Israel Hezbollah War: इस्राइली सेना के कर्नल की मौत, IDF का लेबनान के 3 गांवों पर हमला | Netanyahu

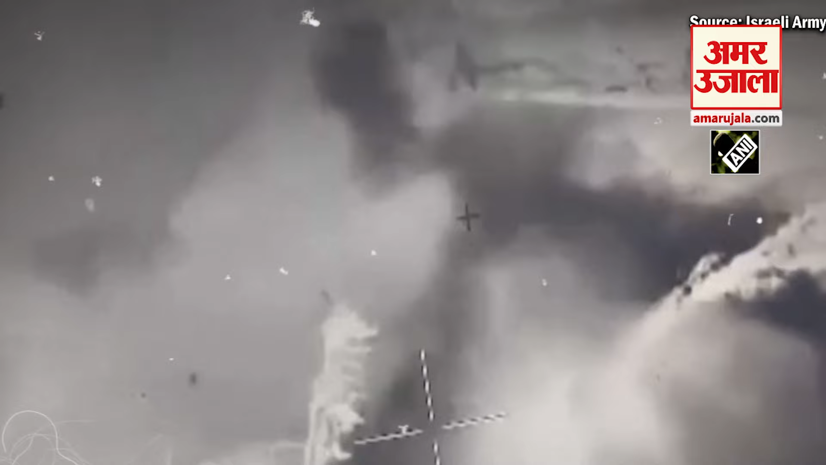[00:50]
ल� उन्होंने रसनात मकता और आकराब मकता परचय दिया उन्होंने अपने सभी भूंकाओं में काम किया
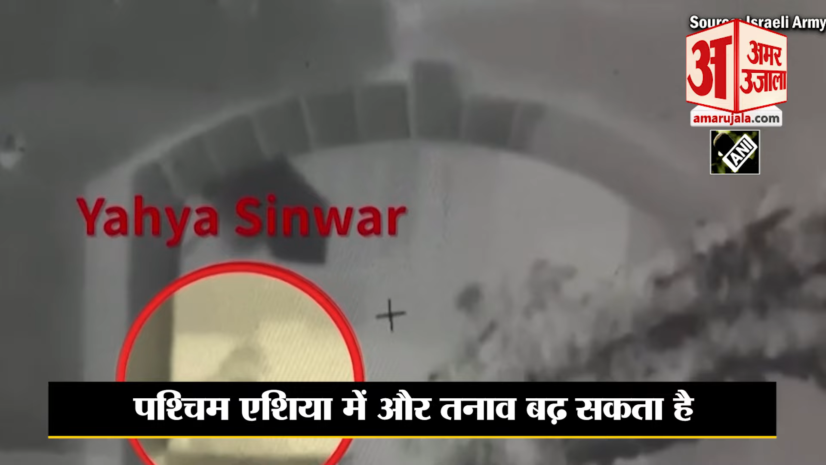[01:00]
दुर्भाग्यवश इस यूद्ध में वो मारे गए यह घटनाकरम ऐसे समय में सामने आया है जब इस्राइली बलोने बुधवार को सिनवार को मार गिराय था उनके साथ
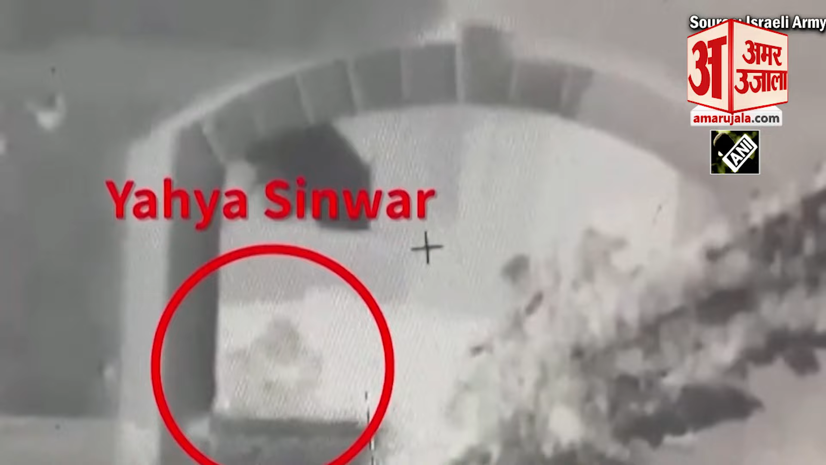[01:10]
इस्राइल प्रधानमंत्री बिंजाबिन नितन्याहू और हमास ने उसकी मौत की पुष्टी की थी इस्राइल
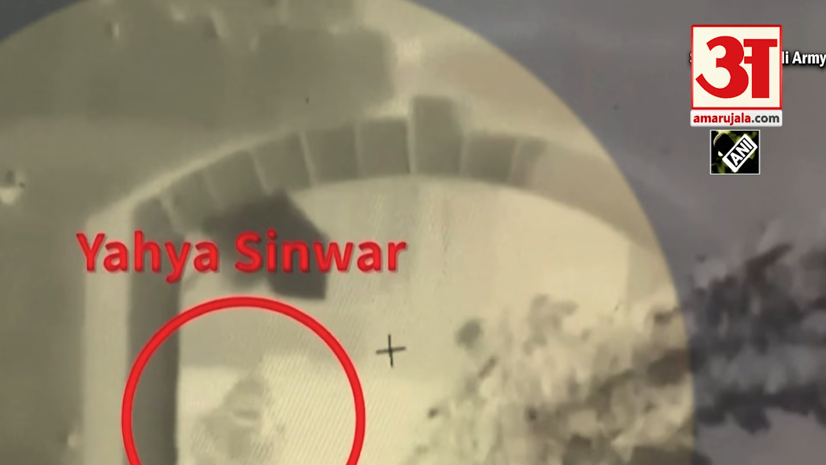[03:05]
तयारियों का जिक्र है इस बिच आईडियव ने शनिवार को हमास नेता याहिया सिनवार से जुड़ा एक वीडियो साजा किया इसमें दावा किया गया है कि बीते साल